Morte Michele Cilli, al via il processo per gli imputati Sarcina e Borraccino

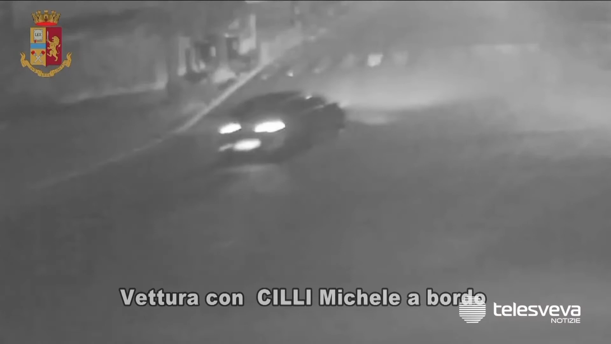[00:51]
in un locale nei pressi del Castello Svevo di Barletta.
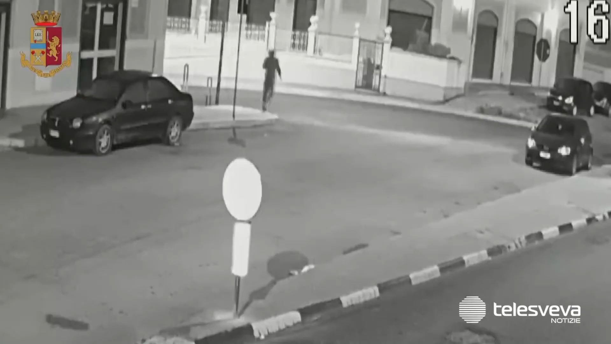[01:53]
Sarebbe lui, sostengono gli inquirenti, l'uomo che diverse telecamere hanno immortalato prima mentre entrava nel complesso condominiale e in seguito in una stazione di